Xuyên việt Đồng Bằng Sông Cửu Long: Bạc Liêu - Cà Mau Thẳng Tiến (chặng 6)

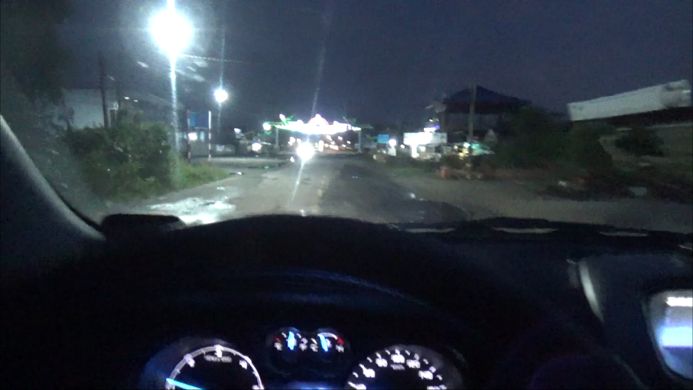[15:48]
Ai, cuối cùng mình cũng đã đến được thị trấn Năm Căn rồi các bạn, là gần 7 giờ tối rồi các bạn.
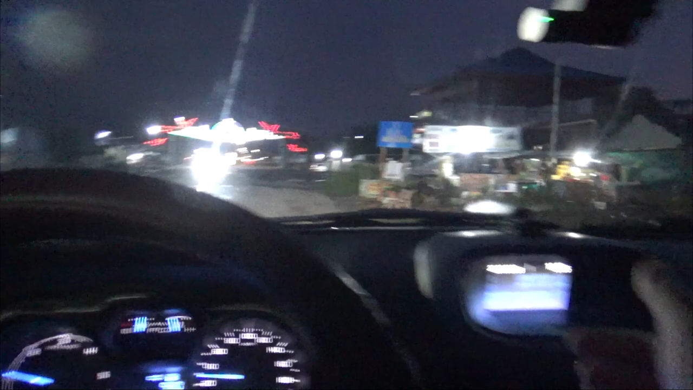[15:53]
Đây là cái cổng chào đây. Bây giờ mình phải đi tìm nhà nghỉ, khách sạn ngủ, kiếm gì ăn các bạn.
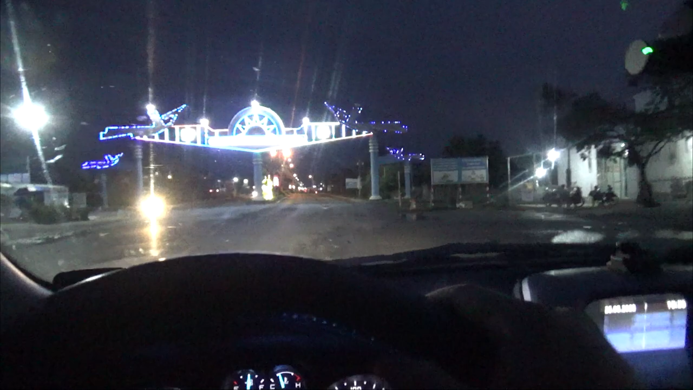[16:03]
Bắt đầu cho ngày mai các bạn ha.
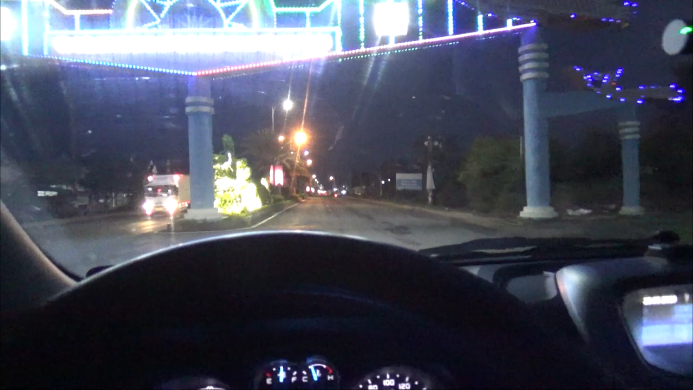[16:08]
Kết thúc hành trình ngày mùng 2, ngày thứ hai các bạn.
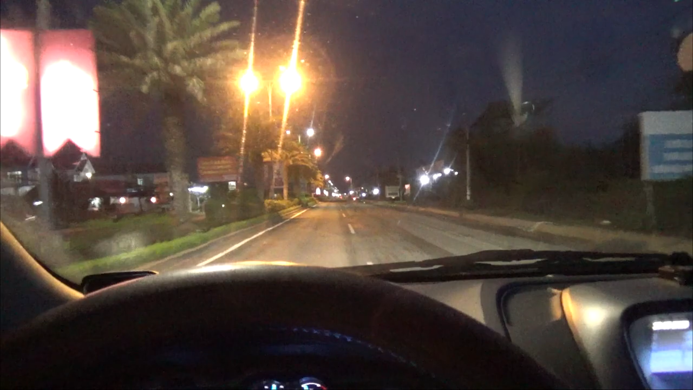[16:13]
Đấy, đây là thị trấn Năm Căn các bạn. Giờ mình đi tìm gì nhà nghỉ và tìm gì ăn các bạn nha.